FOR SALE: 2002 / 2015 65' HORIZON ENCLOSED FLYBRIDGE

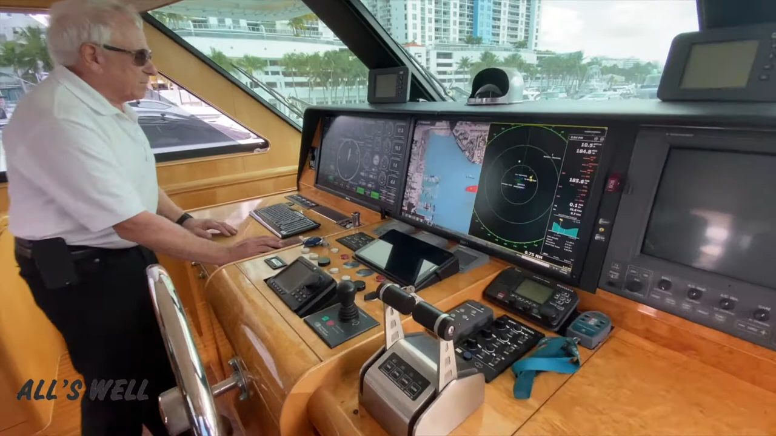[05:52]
So there are numerous screens that can be accessed.
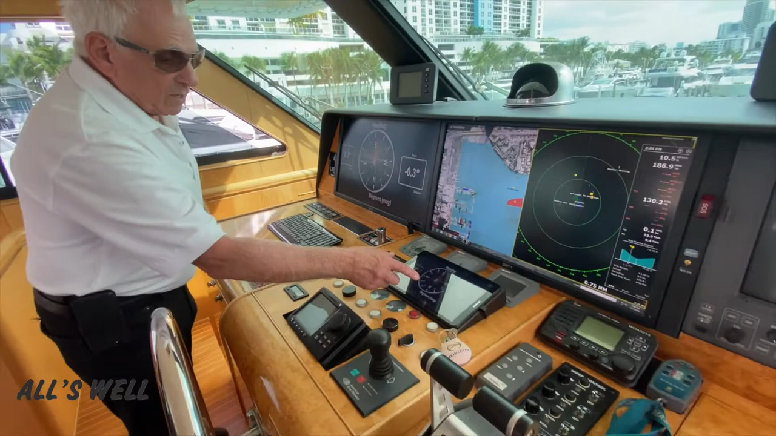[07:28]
This is also displayed on this screen right here along with conventional ST60 gauges.
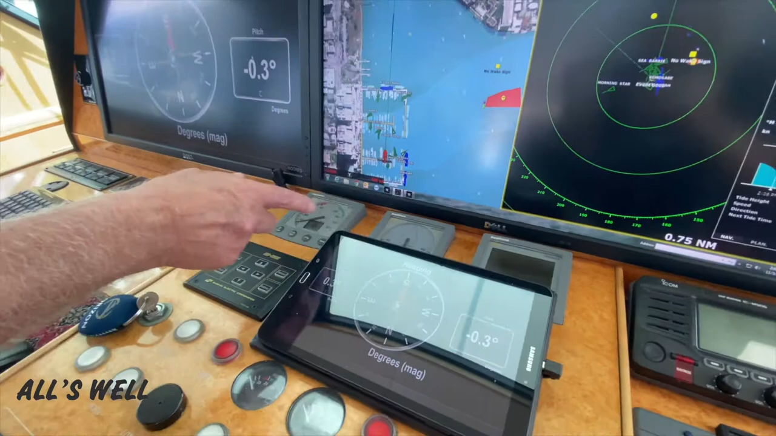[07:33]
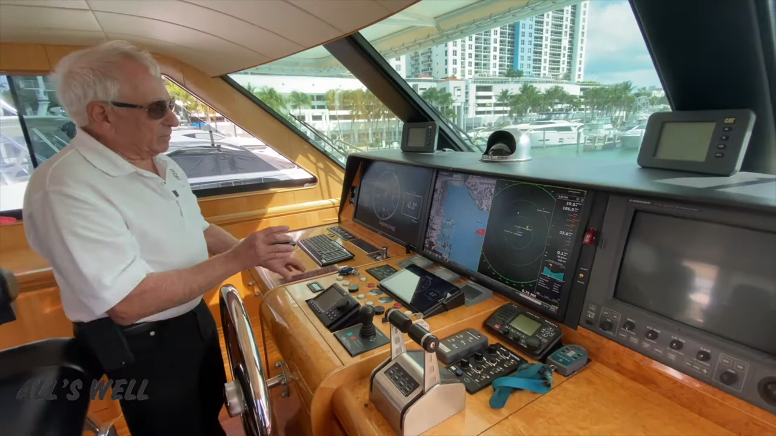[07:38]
The center screen is showing Nobletech.